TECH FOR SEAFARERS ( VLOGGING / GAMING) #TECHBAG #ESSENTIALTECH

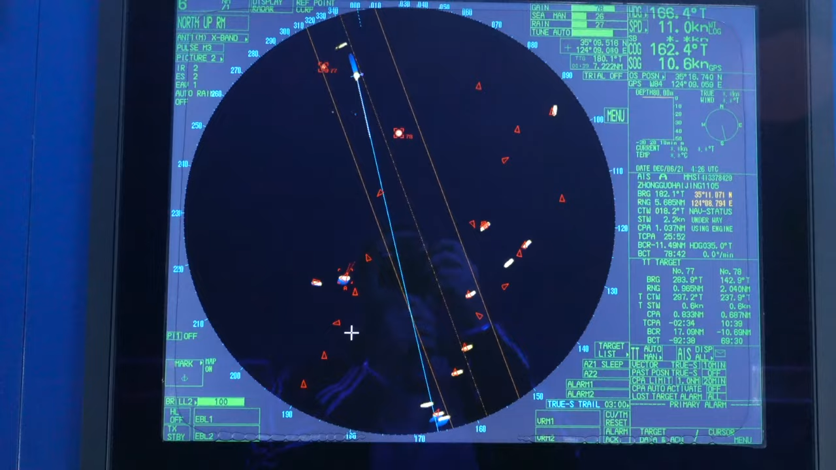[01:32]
see what i mean when i said tons of fishing boats it's